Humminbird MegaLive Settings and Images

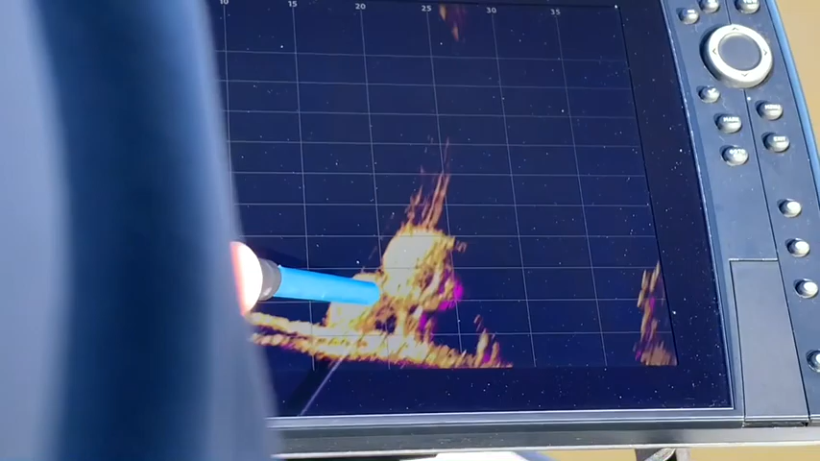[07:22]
You can see the circle one, circle two, circle three. Here's the side of the pipes right here. This image of the crib should help you recognize it in the next video clip.
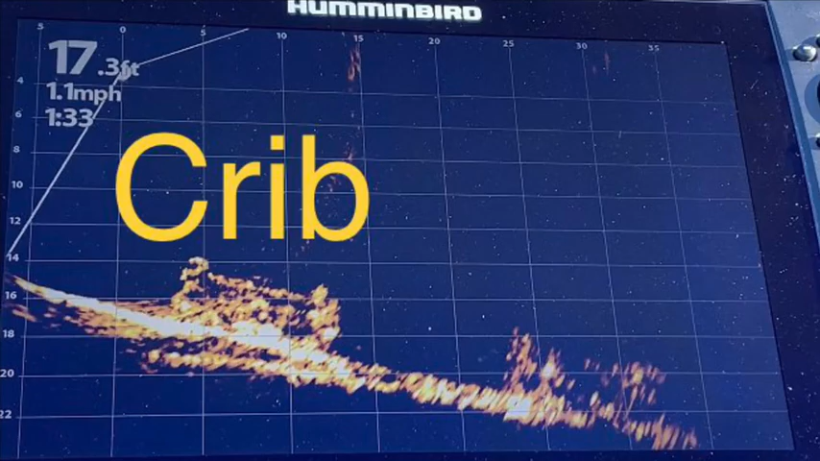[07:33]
On screen: depth 17.3 ft, speed 1.1 mph
Looks like one of our cribs over here.
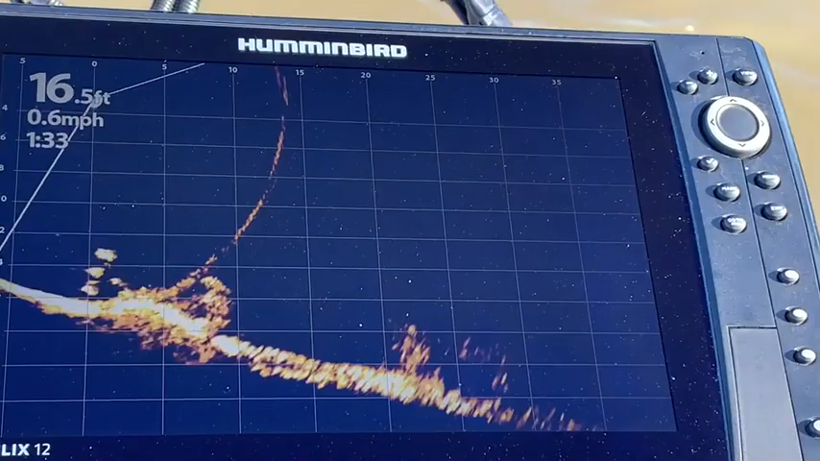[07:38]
On screen: depth 16.5 ft, speed 0.6 mph
Here's another couple ends of the pipes.
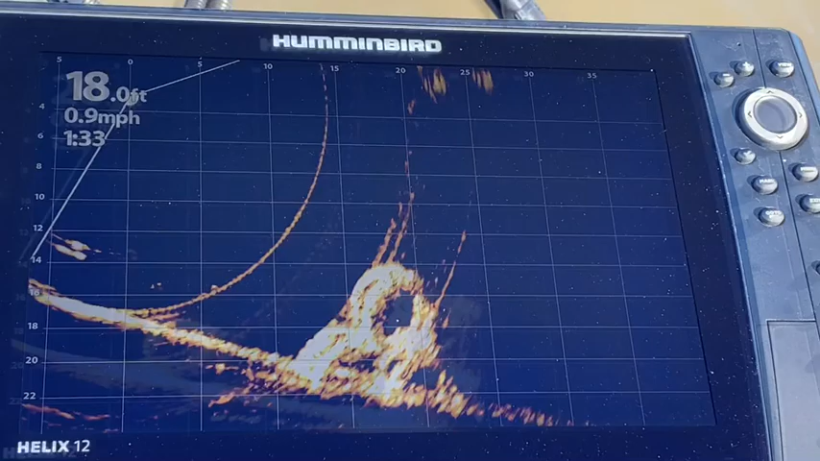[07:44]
On screen: depth 18.0 ft, speed 0.9 mph
Once again, the Megalive definitely shows the structure.
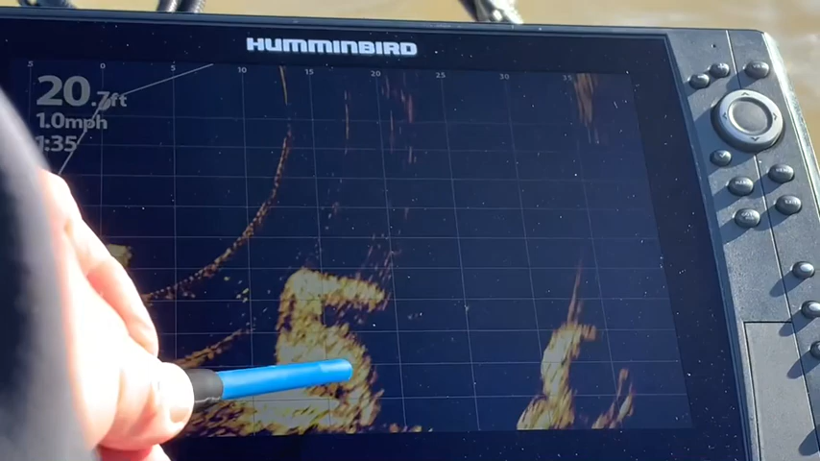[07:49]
On screen: depth 20.7 ft, speed 1.0 mph
We've got what looks like the sides of a couple of pipes. You can see the circle here on the ends of a couple of pipes.
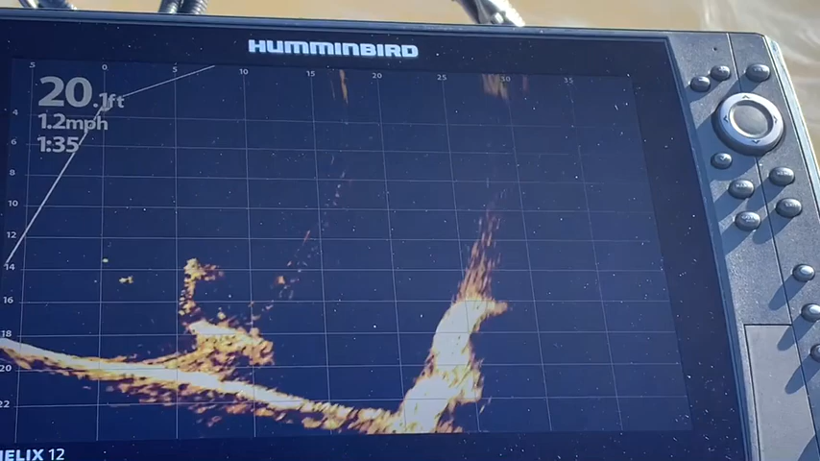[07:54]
On screen: depth 20.1 ft, speed 1.2 mph
So you can definitely find your structure with the Megalive.
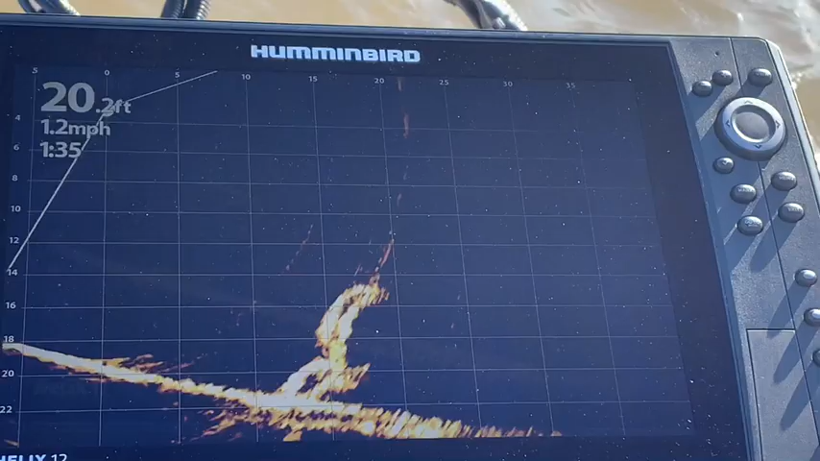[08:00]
On screen: depth 20.2 ft, speed 1.2 mph
We've got some fish floating around in here. A number of them moving through the area. There's just some more here.
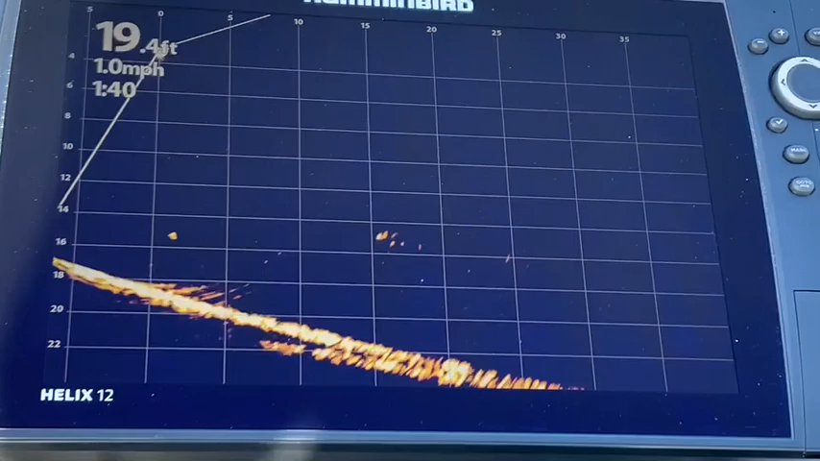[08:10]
On screen: depth 19.4 ft, speed 1.0 mph
You can see them in various spots.
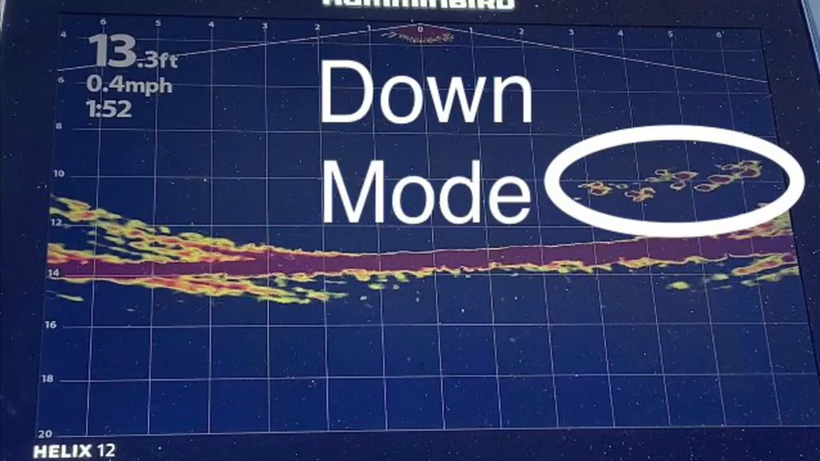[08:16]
On screen: depth 13.3 ft, speed 0.4 mph
The following four video clips are in down mode.
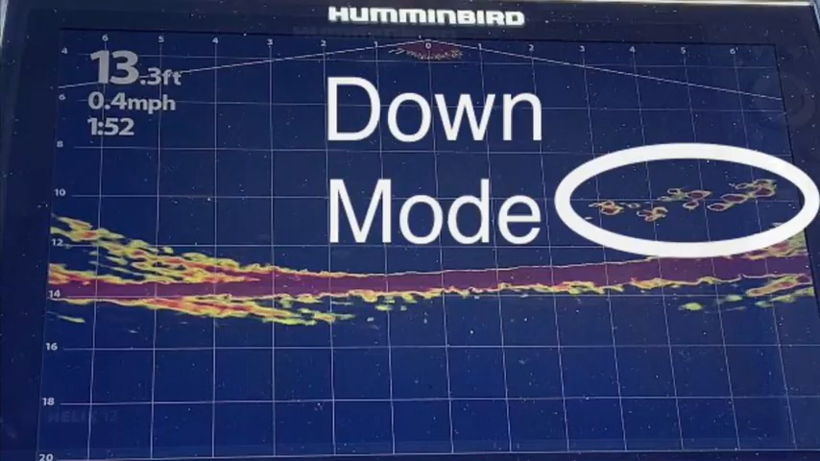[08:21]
On screen: depth 13.3 ft, speed 0.4 mph
We have some fish moving around here on the bottom. One, two, three, four, five, six.
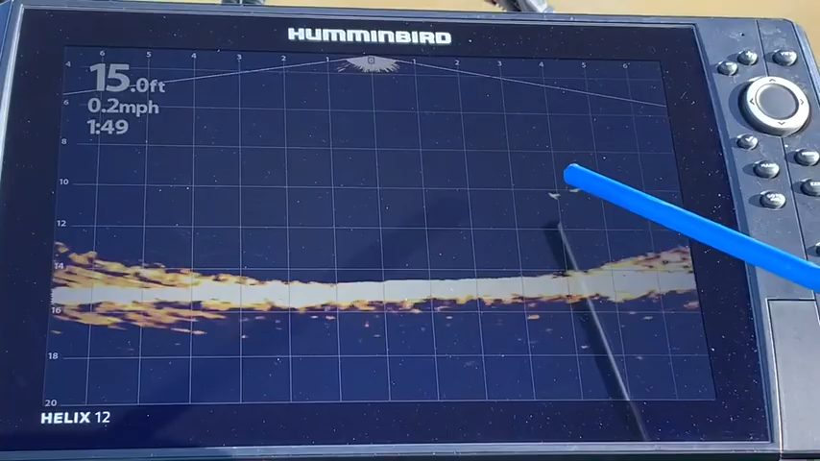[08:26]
On screen: depth 15.0 ft, speed 0.2 mph
There's definitely fish moving around this area. Lots of fish moving across.
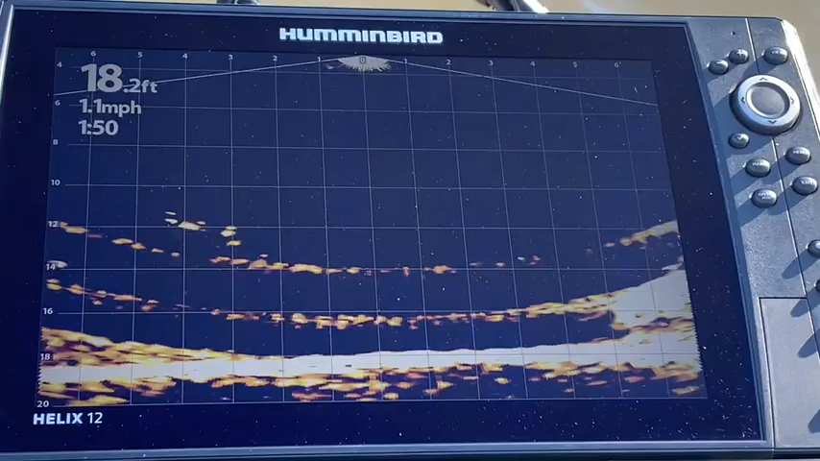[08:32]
On screen: depth 18.2 ft, speed 1.1 mph
There's some of the pipes right here coming into play.
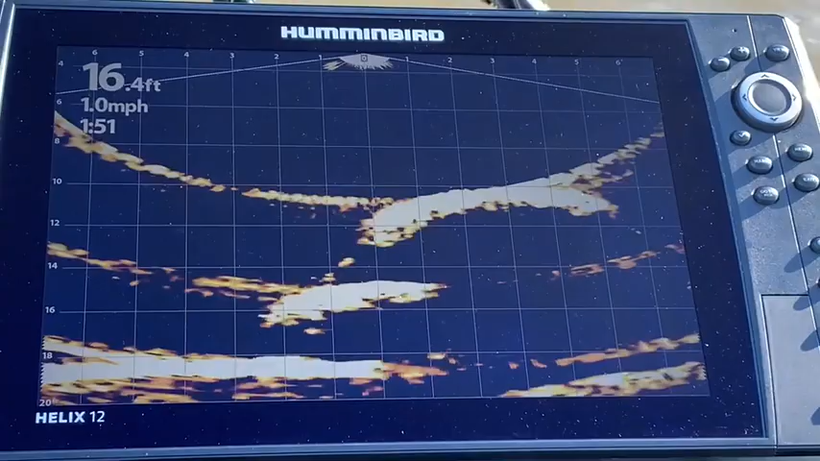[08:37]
On screen: depth 16.4 ft, speed 1.0 mph
There you can see actually the ends of the pipes. The circles there, circles there, circles there. That was a cool shot.
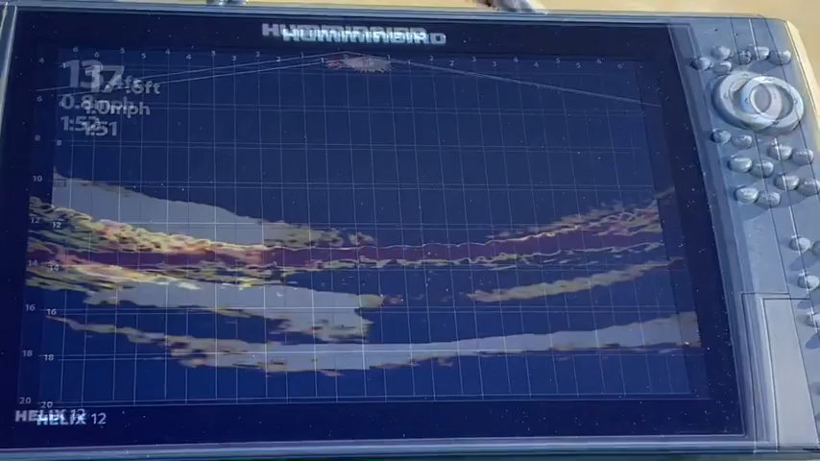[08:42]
This is color palette 11. You can see a fish moving around there.
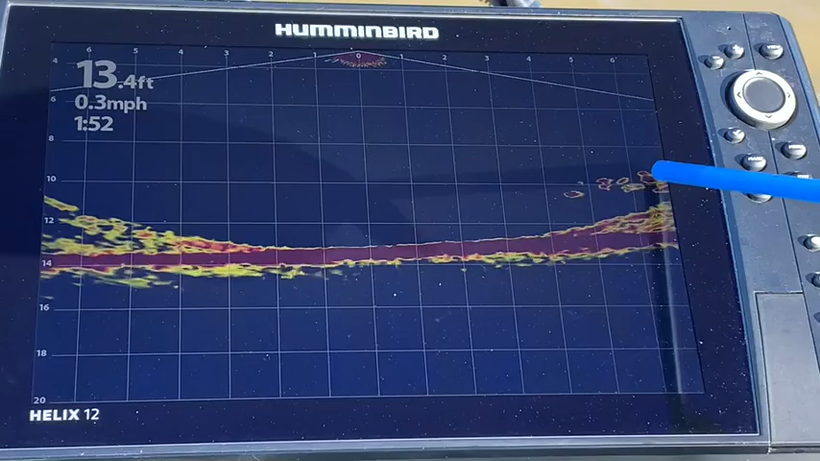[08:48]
On screen: depth 13.4 ft, speed 0.3 mph
There's some fish coming into play right here. There's a good school of fish. So you're getting a real good look at that color palette 11.
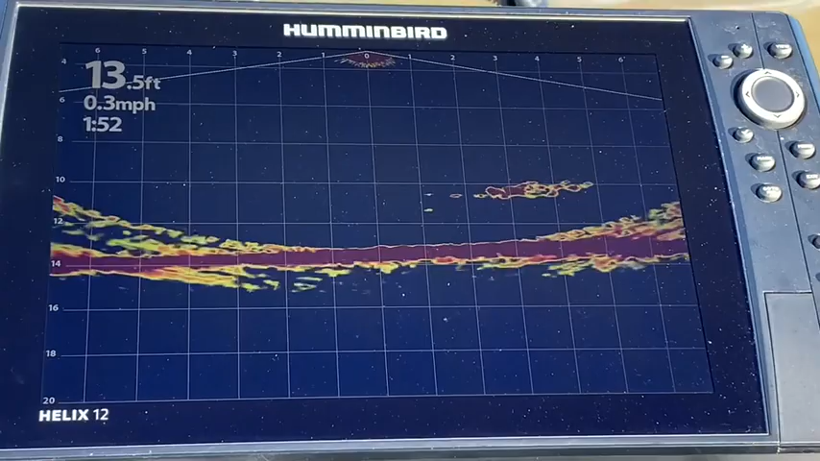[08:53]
On screen: depth 13.5 ft, speed 0.3 mph
So that's definitely a nice looking image. It's just one that I just switched to to try. See the fish have switched directions.
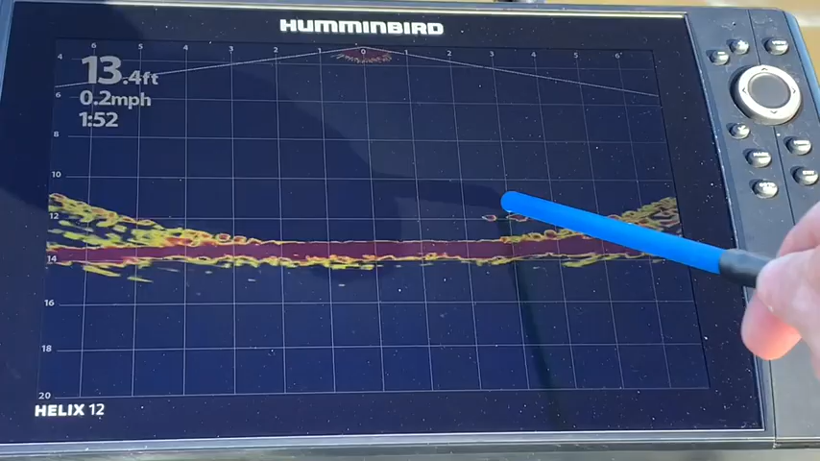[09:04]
On screen: depth 13.4 ft, speed 0.2 mph
Definitely a nice group of fish there.
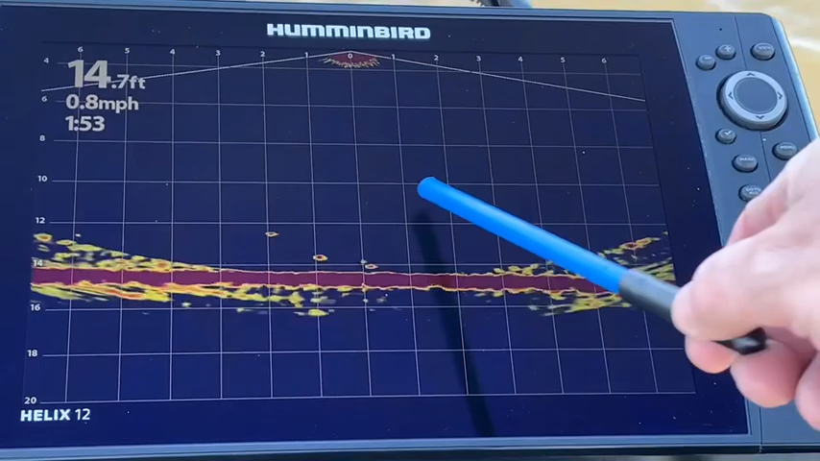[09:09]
On screen: depth 14.7 ft, speed 0.8 mph
Here again with color palette 11, the fish definitely pull nicely.
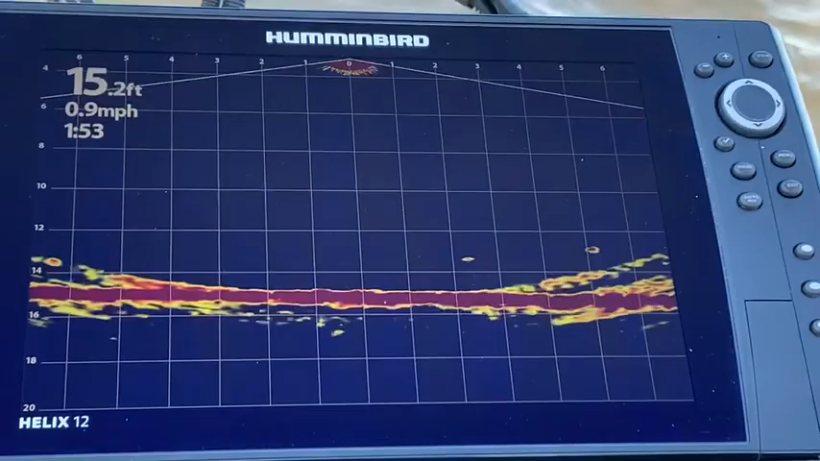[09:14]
On screen: depth 15.2 ft, speed 0.9 mph
Against that black background gives a definite nice contrast. You can see them very clearly.